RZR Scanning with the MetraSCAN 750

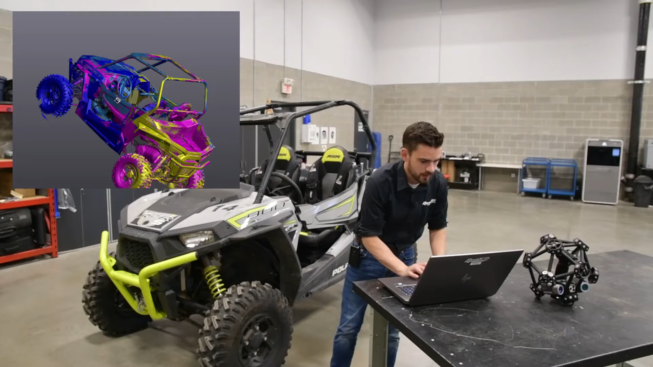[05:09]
That looks awesome. We ended up taking four scans,
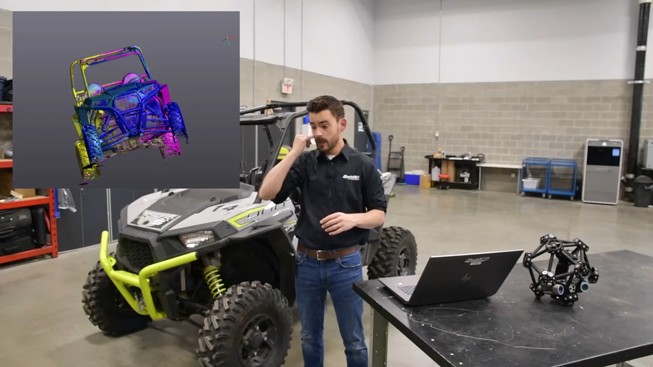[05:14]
one off of each corner just to make sure that we could get all the geometry from all the angles. You can actually see all four of our scans here and you can see how much overlap we did.
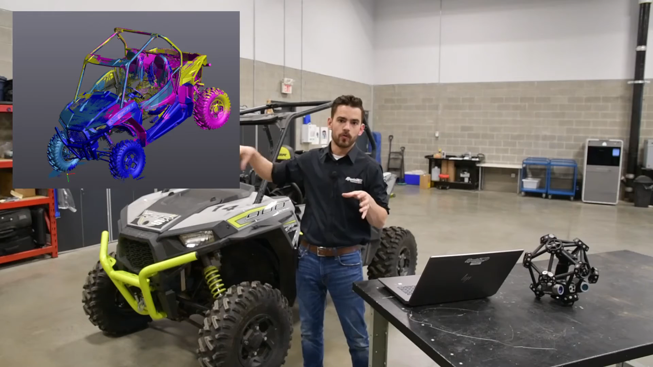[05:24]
We've got to try to make sure that we have overlap scan to scan so when we go to merge them all into one kind of cohesive body there's lots of geometry for the algorithm to match up.